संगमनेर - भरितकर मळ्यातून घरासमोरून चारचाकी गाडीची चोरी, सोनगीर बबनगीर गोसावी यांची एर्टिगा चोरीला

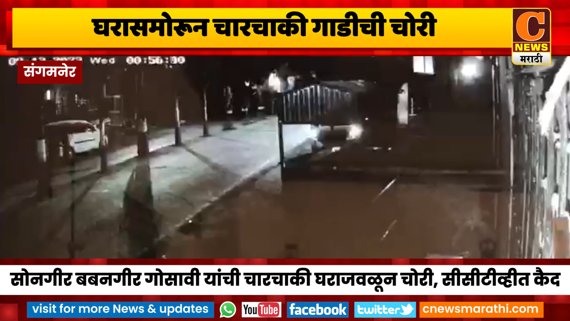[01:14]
लागल्या मुल नागरिक भाईबी जालेत इर्टिका गाडी चोरते विली चोरते CCTV कैमरात कैज जालेत मात्र सेसिटीवीचा फूटेच